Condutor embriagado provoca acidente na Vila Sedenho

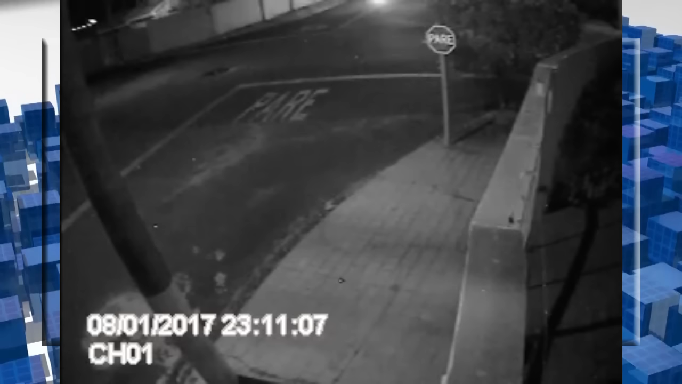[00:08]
Segundo informações, o rapaz conduziu um veículo Peugeot quando bateu contra uma GM Montana em um cruzamento.
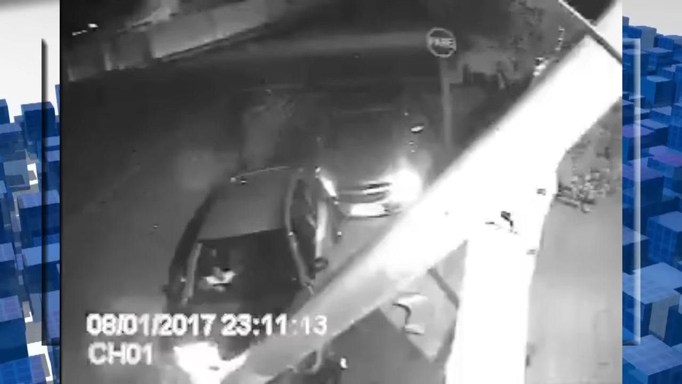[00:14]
Com o impacto da batida, o carro bateu em um poste, que ficou pendurado apenas pelos fios.